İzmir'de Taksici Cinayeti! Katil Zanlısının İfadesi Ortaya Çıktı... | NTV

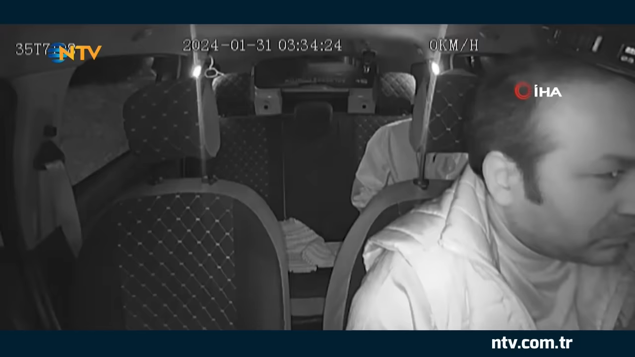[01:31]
Ancak 19 yaşındaki Delil Aysal bir süre yanlış adreste gezdirdiği taksi şoförüne ruhsatsız tabancasıyla 3 el ateş etti. Ağır yaralanan iki çocuk babası Oğuz Erge kurtarılamadı.